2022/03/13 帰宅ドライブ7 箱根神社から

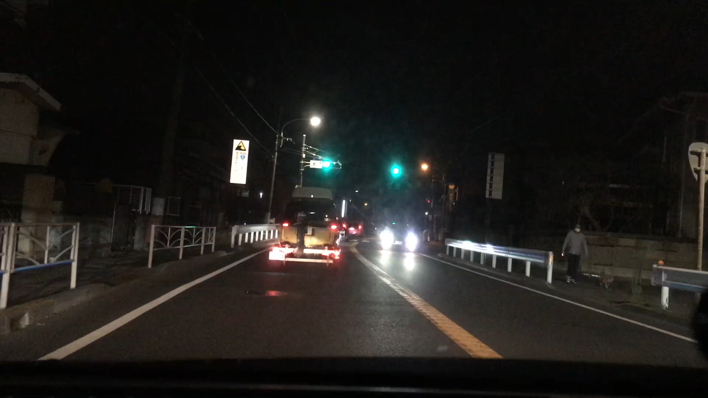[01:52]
いな。あ、やべえ、今一瞬他の犬見てもすげえなんかほっこりしちゃったな。